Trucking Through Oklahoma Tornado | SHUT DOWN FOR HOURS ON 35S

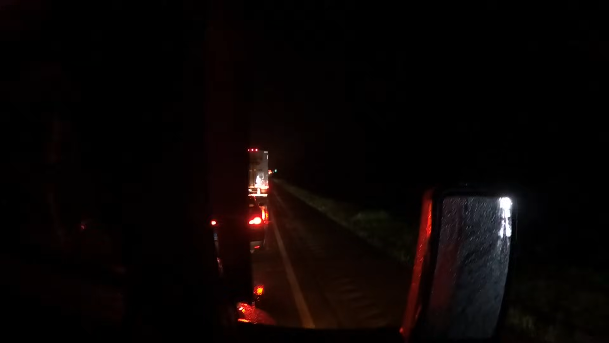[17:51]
So we got traffic at a standstill. I seen the backup on the GPS before I got here,